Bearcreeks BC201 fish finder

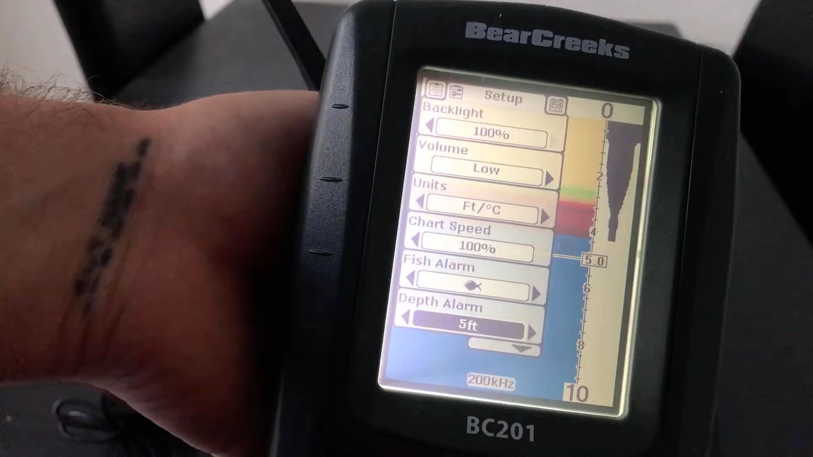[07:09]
But there's a little hole that you're trying to find. And you know it's around the five foot mark. You can set it.
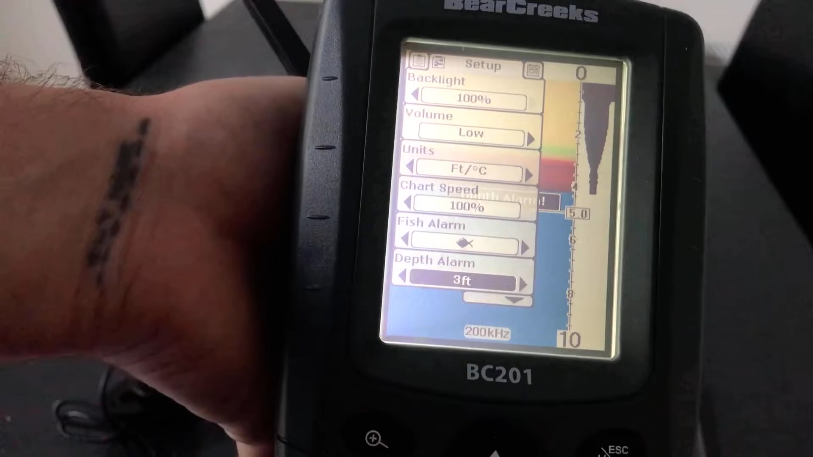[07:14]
It is plug and play. You can say where the boat is.
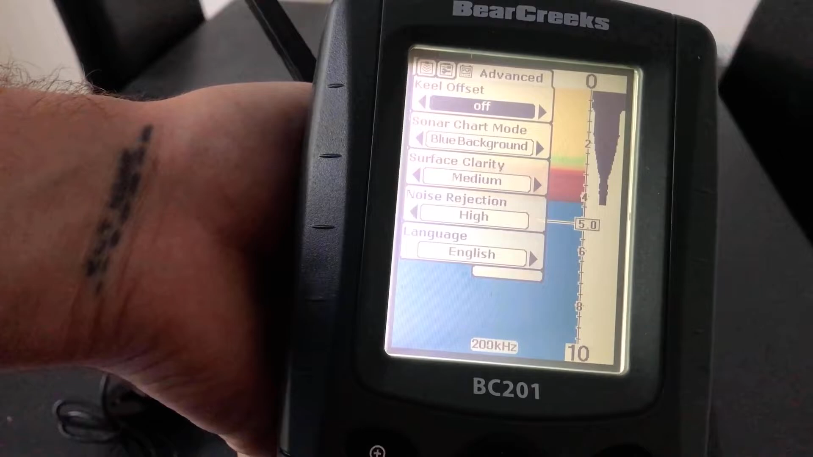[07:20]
If it's sitting under the water. Or how far. So you're getting more of an accurate reading on it.
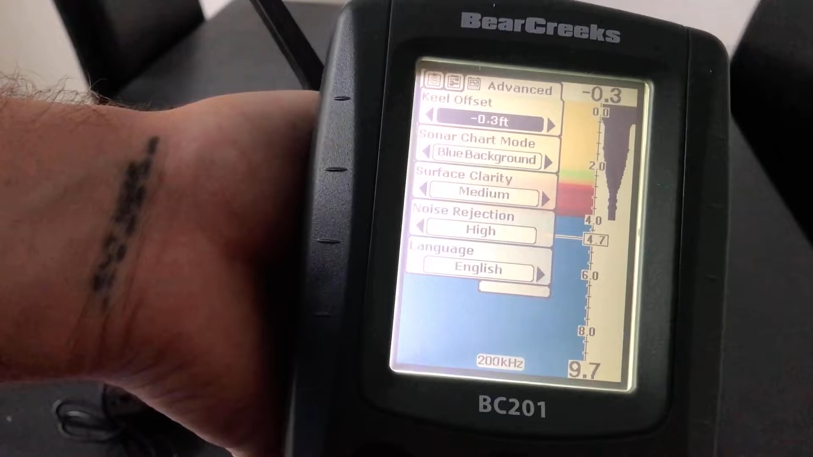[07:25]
The background. You can have white.
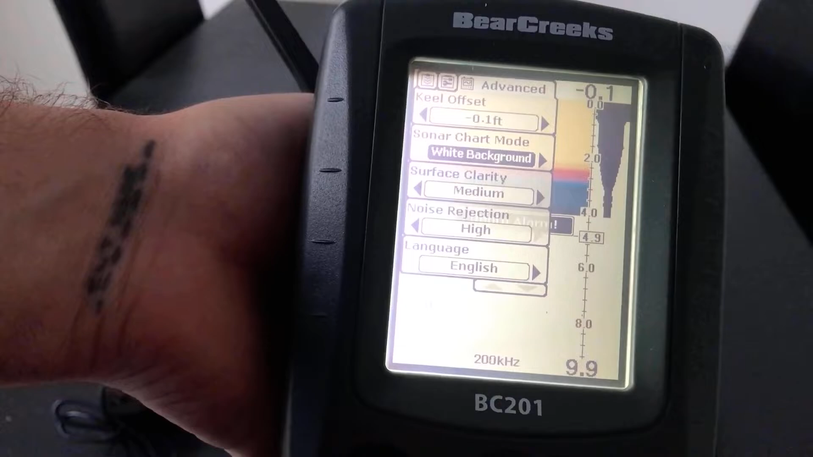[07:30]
You can have white, blue, grey. I prefer the blue myself.
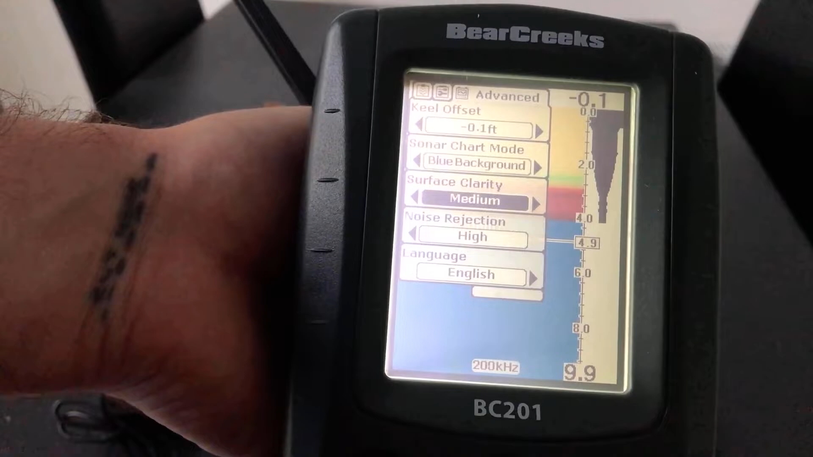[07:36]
Surface clarity. So obviously if you want to see less clutter. Depending on the lake.
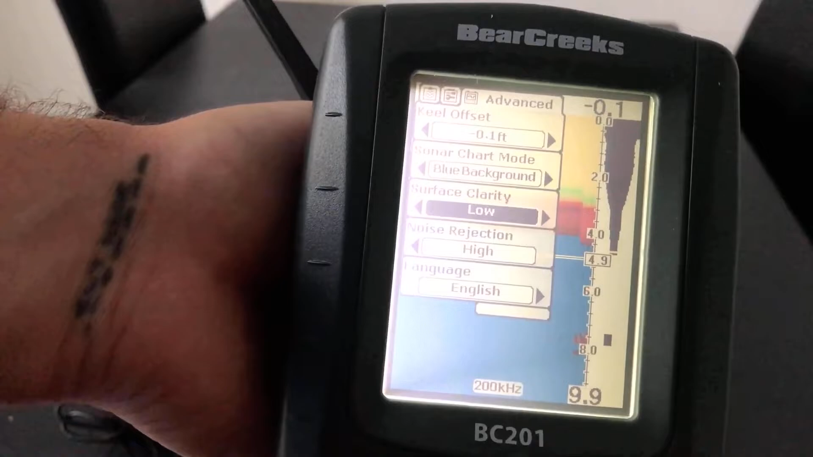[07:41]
And basically the lake conditions that you're fishing. You may want to change that.
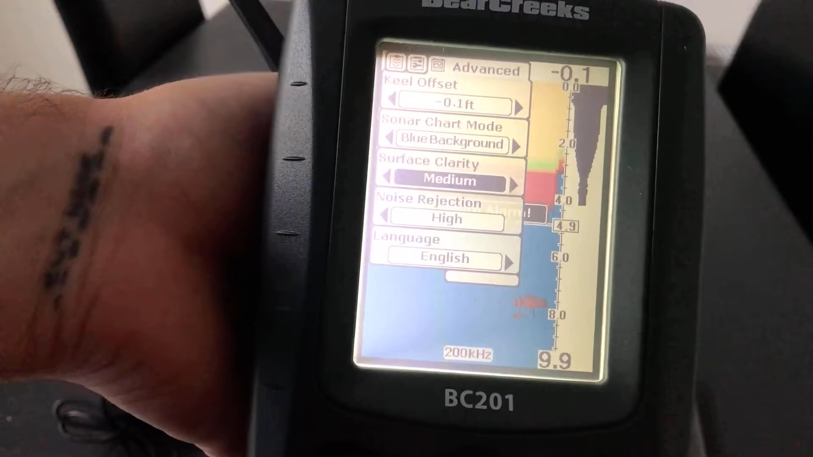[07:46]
Noise. Obviously seeing how much clutter you're getting as well. So if you're getting too much feedback.
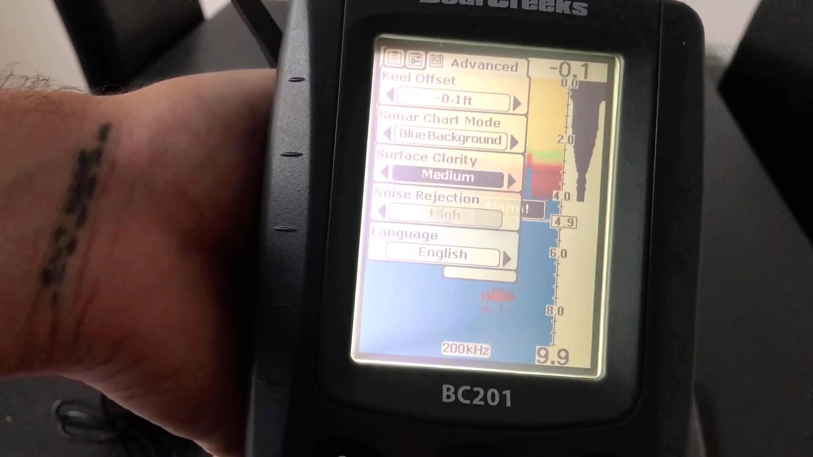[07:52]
You can slow that down. And stop all that.
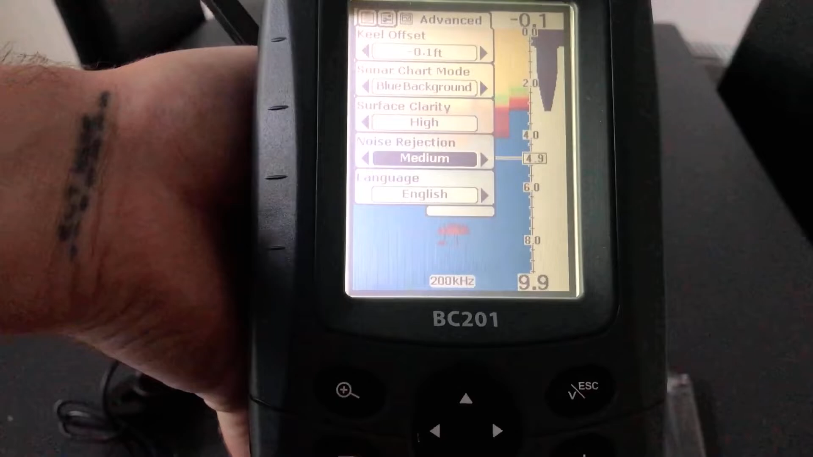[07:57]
And when I say by clutter. Let me just come out of here.
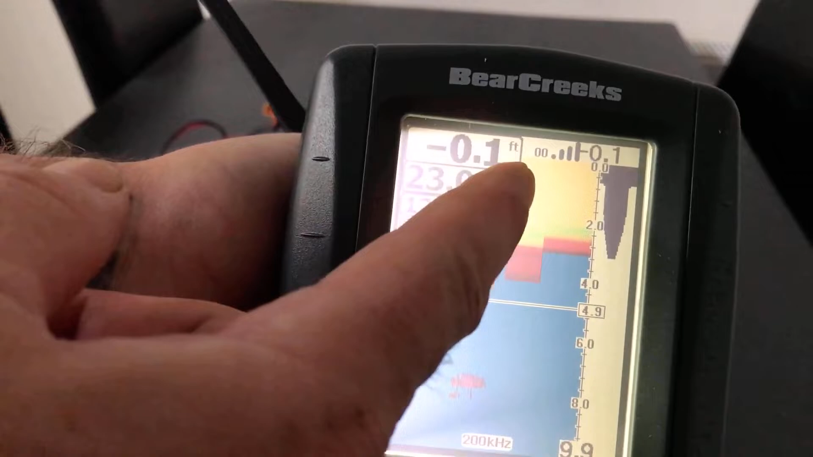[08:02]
So if you've seen a load of clutter at the top here. That's because you need to change the settings.